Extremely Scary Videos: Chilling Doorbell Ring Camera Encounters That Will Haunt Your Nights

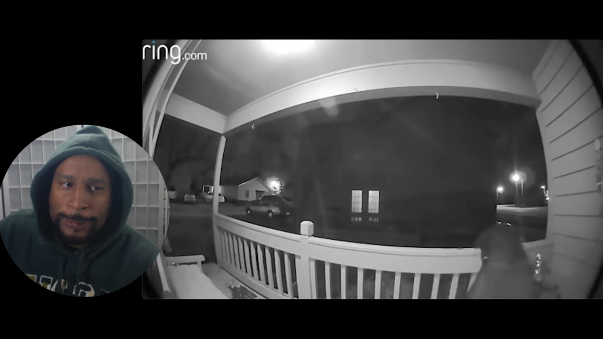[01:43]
Damn. Yo! Hold up. That is a walker. That's from The Walking Dead right there, man. No. Come on, man. Dude look dead.
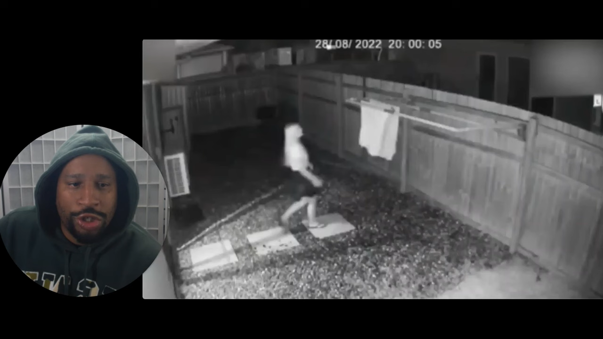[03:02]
In this video, we see a young woman who was just stepping outside into her backyard to take her laundry in. However, unbeknownst to her, something creepy was lurking at her at the time.
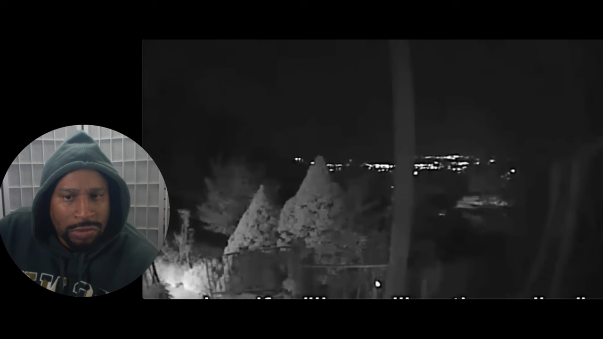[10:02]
Shortly after, a notification from the Ring app informed him of detected motion at his door. And upon opening the app, he was confronted with this. Damn. My precious.
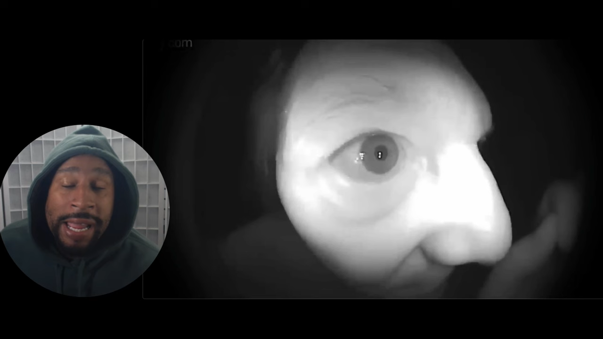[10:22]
My precious. All up in the doorbell like that.
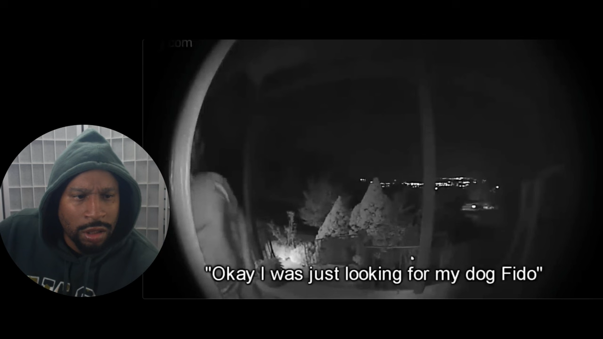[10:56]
Well, you know you don't got no dog named Fido. Come on, man, stop it. Go home, man. Get off the porch. You're going to get arrested. Whoa. Don't have to get all like that stuff, honey.
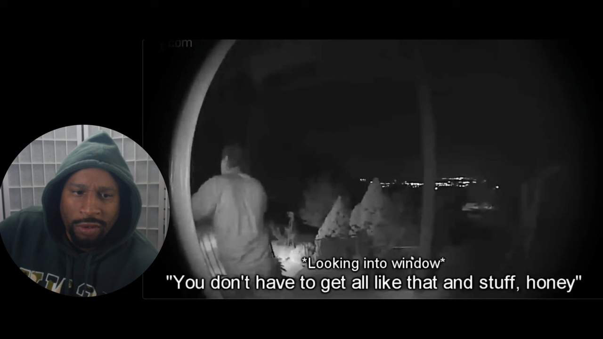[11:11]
Nah, we ain't going to be friends, buddy.
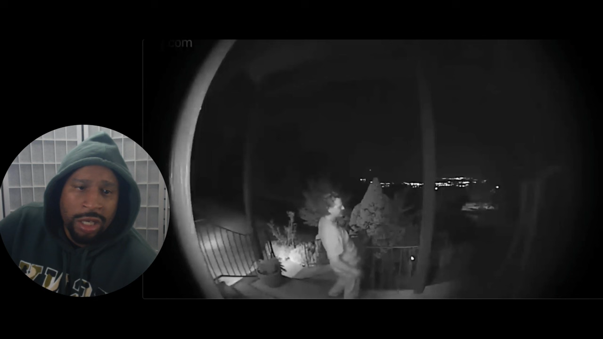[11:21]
Nope. You coming over here late night, banging on my door? Yo, that is crazy right there. You know this is real stuff right here. So what would you do in this situation? You know, definitely call the cops and stuff like that. This guy's crazy.
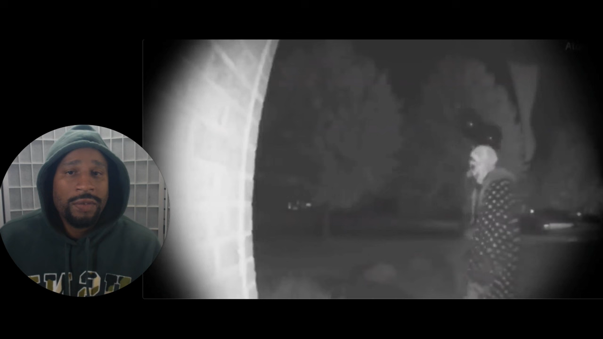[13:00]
Yo, if I seen this guy looking at my peephole and stuff like that, my ring cam, I'll get the loudest sound to put it there so you could just try to scare him off, see how he reacts to it. Because we know he's human, we know it.
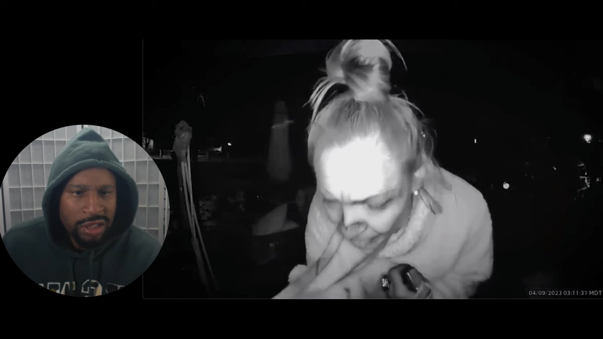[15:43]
You see that? She look crazy. She look like she's coked. She even look confused, like she's trying to get into the house. Like this is her house. You know, she's just out of it. Yeah, look.
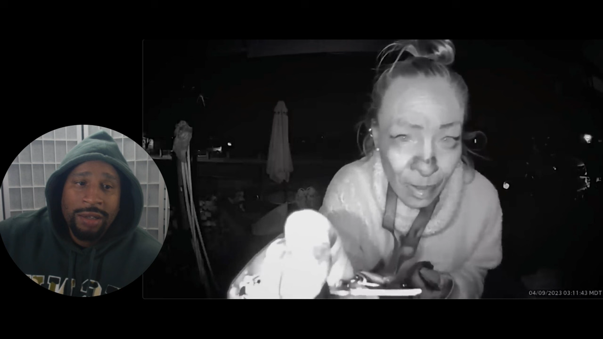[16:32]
If I had a dog, I'll sick the dog on her real quick, yo. See if she get out that coke zone. She's out of it.
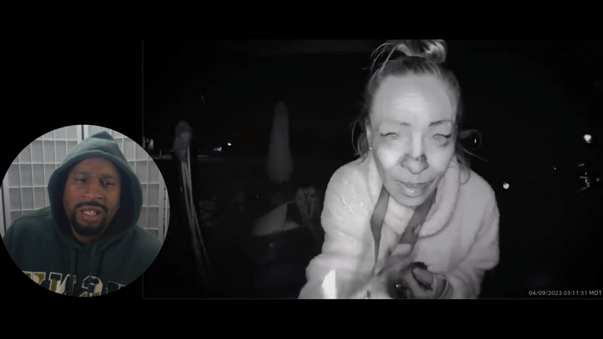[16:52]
That gun ring thing looks like it could be like a lighter too, maybe, you know?
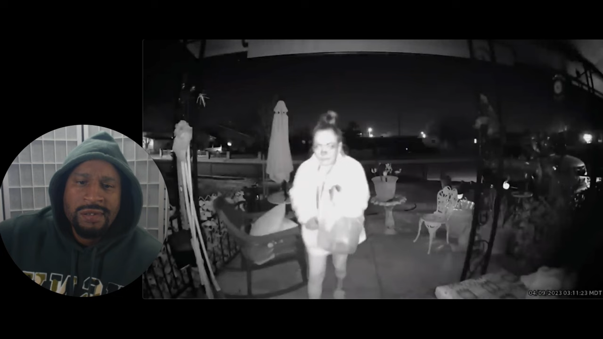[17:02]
A woman is seen attempting various keys to enter the house and even searching for a hidden one.
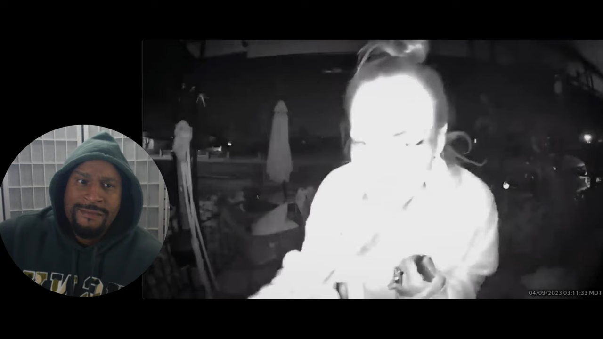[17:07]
The homeowner, who had never seen her before, reported that she later threw rocks at his car and attempted to tamper with the locks. It's likely she was influenced by something, as she repeatedly tried to insert keys into the doorbell camera.
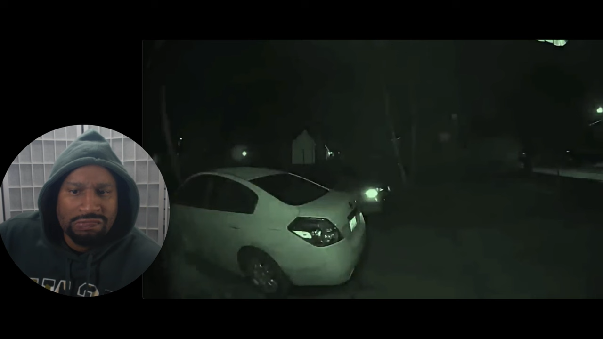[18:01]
His camera captured a man ringing the doorbell of his home. Immediately after, he positions himself behind a parked car, crouching down with an item in hand.
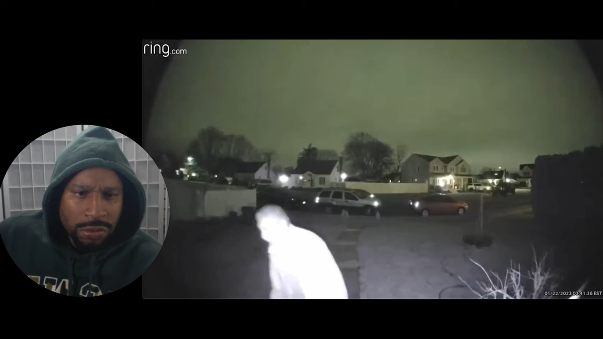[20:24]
He states that he thought to have seen something run right in front of his eyes to the other side of the bushes, but brushed it off as it being just imagination. But he rewatched the footage the day after.
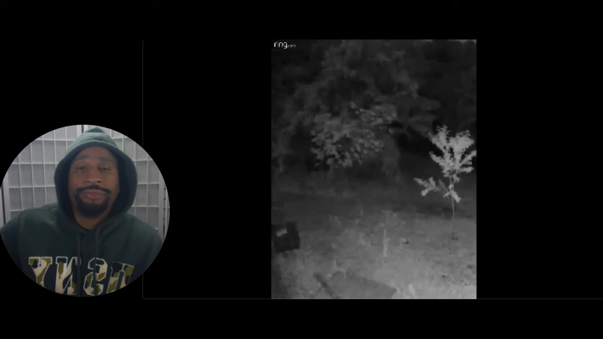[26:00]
That's a person, man. A very skinny person. That's what I believe it is. A very skinny person. You know, what else could it be? Let's see this again. Could be an alien. I don't know, man.
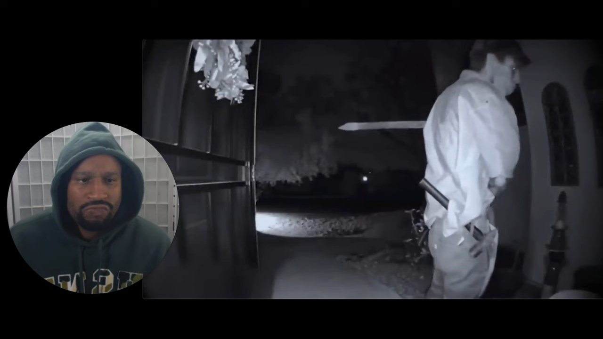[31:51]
We see a scary looking dude that is walking up the front door with a bunch of items equipped. And it appears that he wants to steal whatever is placed on the front porch. Do these people drive there or walk there? Or they park their car or bike like in a distance and then walk there?
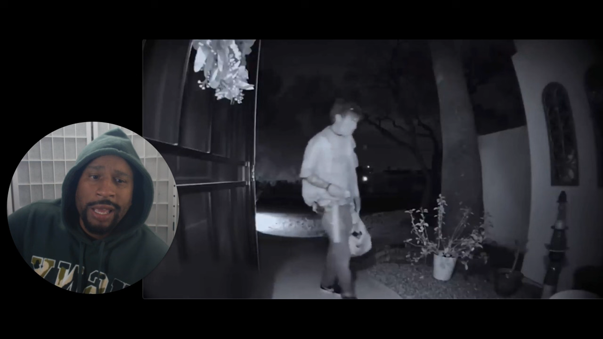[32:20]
Like, how do these scumbags, you know, thieves and stuff, try to like, where they come from? You know, they come out the middle of the woods and stuff. After a while, the man just leaves.